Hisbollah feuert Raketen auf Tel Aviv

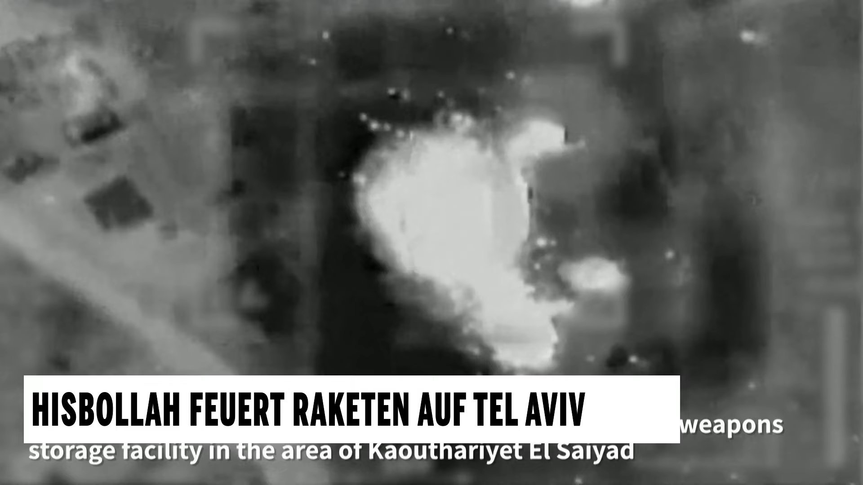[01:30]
Hisbollah im Osten und Süden des Nachbarlandes attackiert zu haben, darunter Waffenlager und Raketenabschussrampen. Die libanesische Staatsagentur NNA meldet schwere Bombardements in mehreren Orten im Süden des Libanon sowie weitere Angriffe in Baalbek im Osten des Landes.
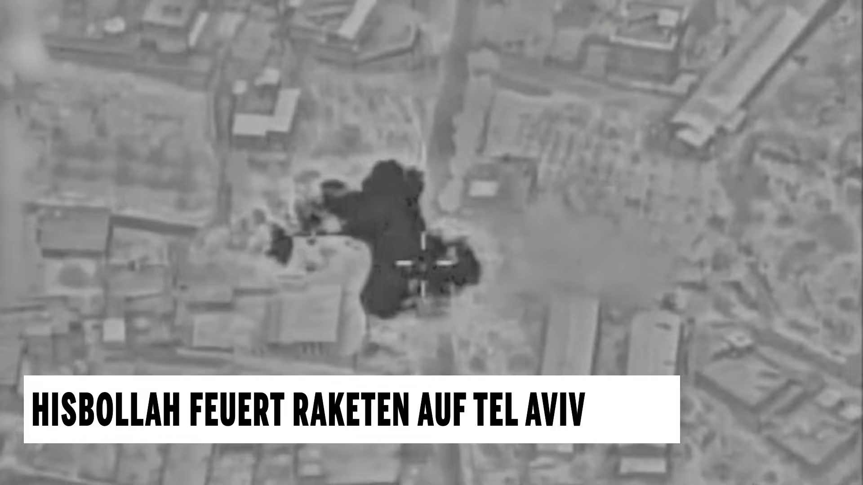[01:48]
Die Hisbollah reklamierte indes ihrerseits zahlreiche Angriffe auf israelisches Gebiet für sich. Die Schiitenorganisation teilt mit, unter anderem zweimal mit Raketensalven einen Militärstützpunkt im Norden Israels in der Nähe des Stadts Safed angegriffen zu haben.